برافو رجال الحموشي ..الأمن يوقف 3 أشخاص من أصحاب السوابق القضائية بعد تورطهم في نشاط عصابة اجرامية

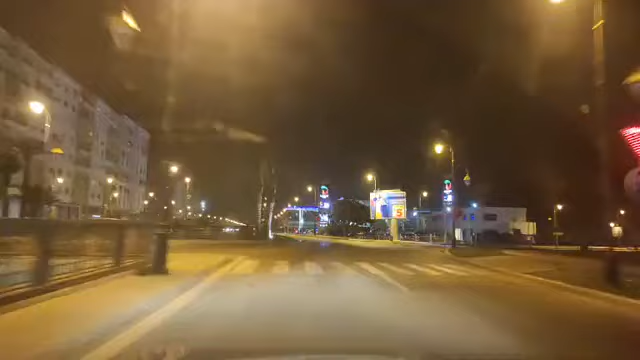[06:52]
اشارات البحث الذي يجري تحت اشارات في النيب العماء المختصة وذلك لتحديد كفات الافعال الاجرامية المنسب اليها والكشف عن جميع المساهمين والمشاركين المتورثين في هذا النشاط الاجرامي.
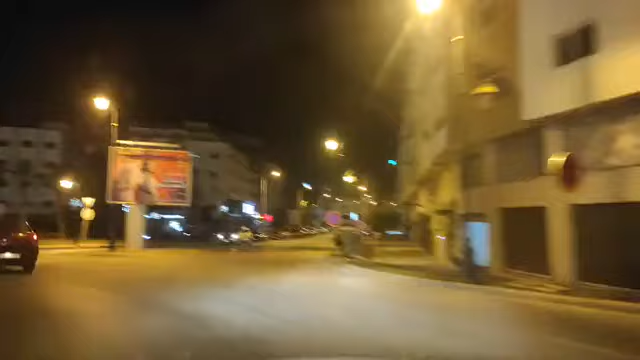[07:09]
اذا دائما المتسبعين قمشوف تفيحنا معكم فهد الجولة عبر الشوارع الحال البيضاء على مقربة من حية توتا اللي تم توقيف احد الاشخاص اللي عادين مروا من هذه الحية بعد قليل متسبعين احنا ما كن في الجولة من شارع الدار البيضاء منتمنى والدعا وديلكم ومناسبة رمضان مبارك سعيد منتمنى والخير والصحة والعافية كل متسبعين الاوفية. اذا برافو الرجال الحموشي توقيف ثلاث اشخاص اه مجتمع فيما في تكوين